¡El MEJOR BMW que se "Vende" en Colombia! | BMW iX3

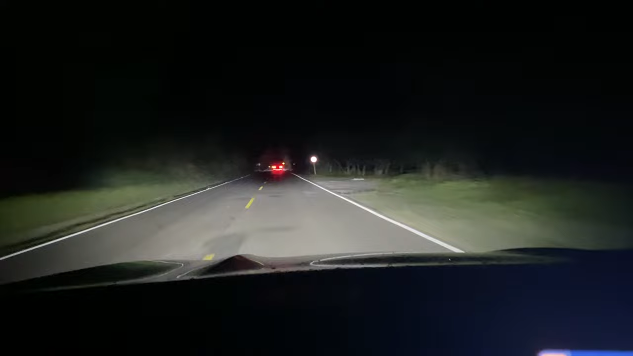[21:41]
con el carro al frente, y a los lados, si tener las luces altas, totalmente, cuando viene un carro, igual hace lo mismo, baja la parte, izquierda, de las luces, para que el carro al frente, o que viene, no se encandelille, los ojos, ni nada, y la verdad, funcionan de maravilla, en las noches, se llega a ver, muy muy bien, e incluso al principio,